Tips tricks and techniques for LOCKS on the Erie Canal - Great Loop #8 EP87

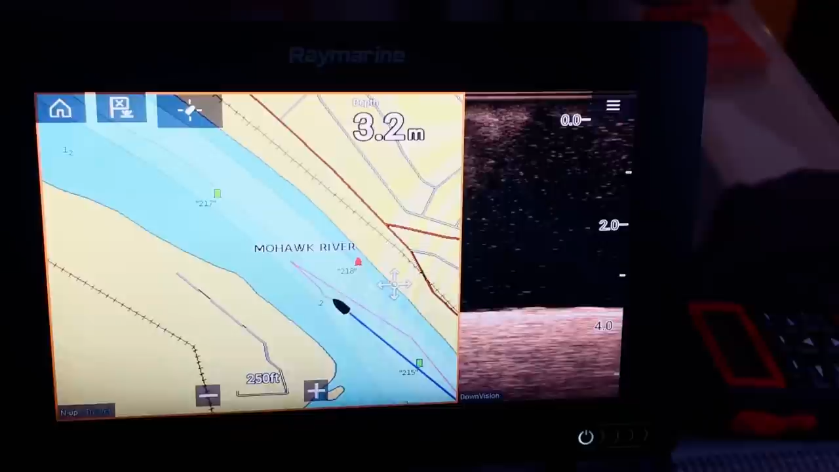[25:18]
On screen: depth 3.2 m
You can't set the anchor into river rock, but we're thankful to have the Raymarine Down Vision depth transducer.
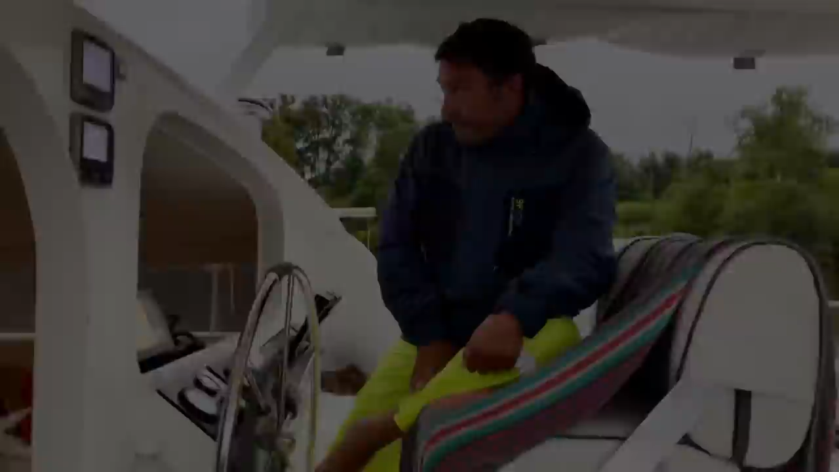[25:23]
No, we are not sponsored yet, but at least we can see what sort of bottom we're plowing into. Allow me to rephrase that. You don't want to bury your anchor into rock.
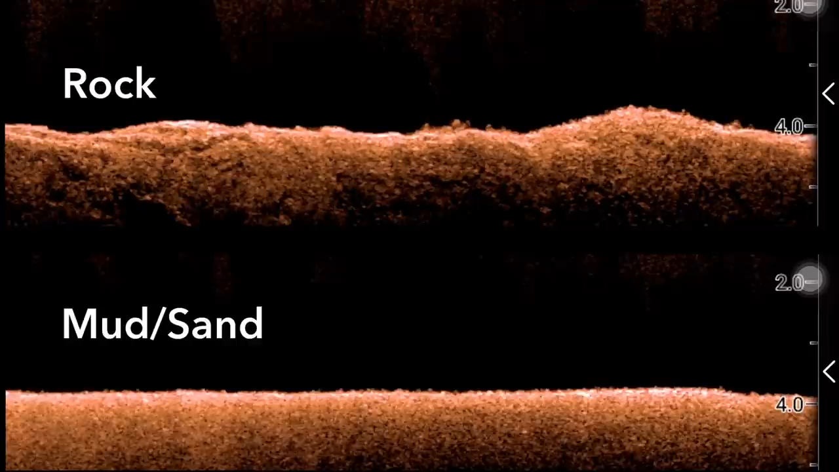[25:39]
You really want to bury it deep into a soft bottom. Oh, damn it.